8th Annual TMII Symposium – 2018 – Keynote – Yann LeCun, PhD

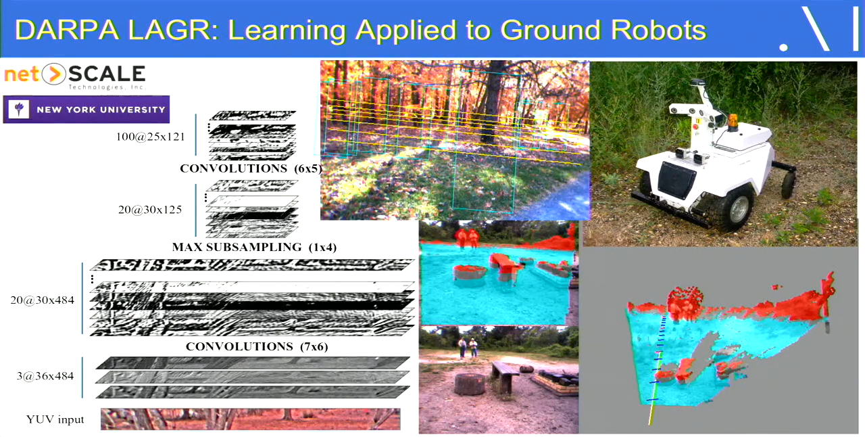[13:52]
And they started a project called Lager in which we participated where the robots were built for us at Carnegie Mellon. And we used the convolutional net to train this robot to basically drive itself in nature. And what's interesting about this is that the labels that are used to train the system to figure out to drive were actually automatically generated. So what happens here is that you can build, you can write the program that identifies from stereo vision using 3D reconstruction from multiple cameras.